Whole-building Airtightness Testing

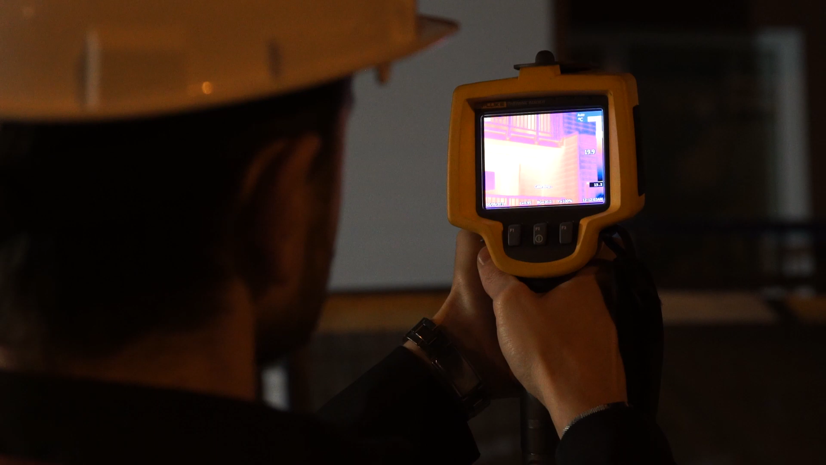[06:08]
In cooler weather and with the building heated and pressurized,
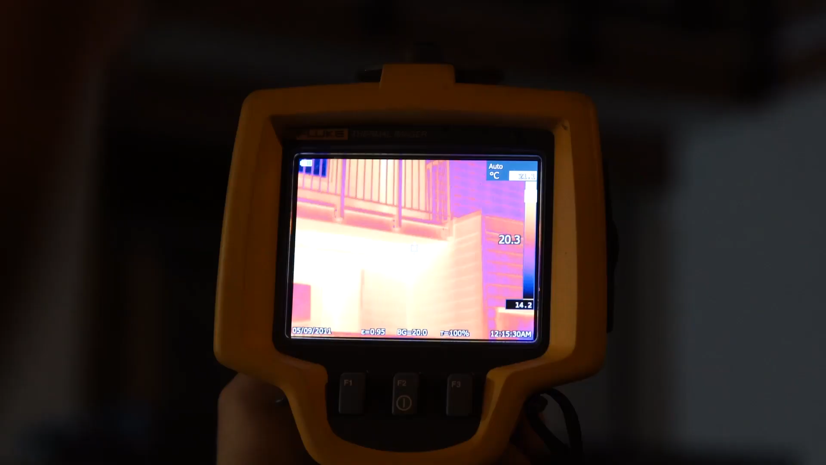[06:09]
On screen: scale bottom 14.2°C
thermal anomalies from air leakage locations show up during a scan of the outside of the building.
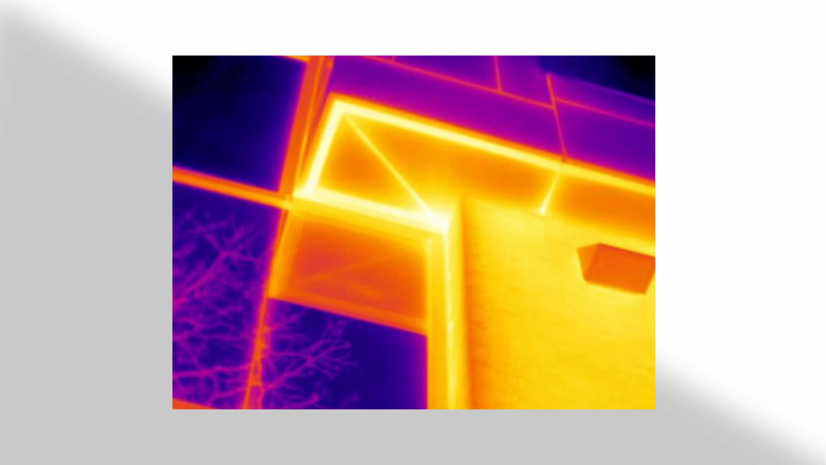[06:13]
A second scan is then done while the building is depressurized and the air leakage locations are cooled back down.